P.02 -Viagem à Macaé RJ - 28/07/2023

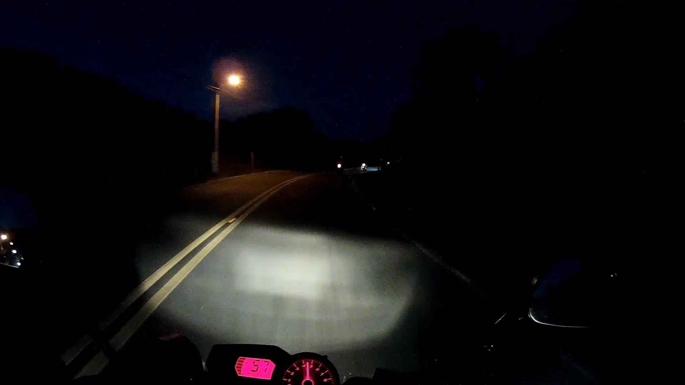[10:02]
Mas agora a filmagem vai ficar ruim porque tá muito escuro. trecho de serra, mas vai ficar escuro agora. Então eu vou filmar quando a gente chegar em Macaé mesmo. Que eu acho que o trecho que eu vou chegar lá também vai estar escuro. Porque não é, a gente não chega pelo centro, né?